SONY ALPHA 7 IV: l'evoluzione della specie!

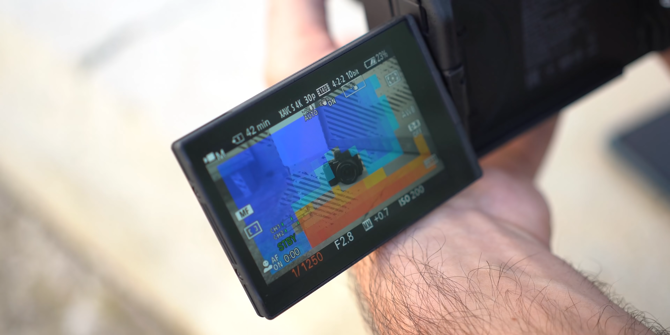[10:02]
questa mappa colorata che ci aiuta davvero tantissimo nel mettere a fuoco quando utilizziamo chiaramente la messa a fuoco manuale ciò che stiamo inquadrando quindi un'arma in più rispetto al focus picking che abbiamo sempre a disposizione tanti formati nuovi e soprattutto maggiore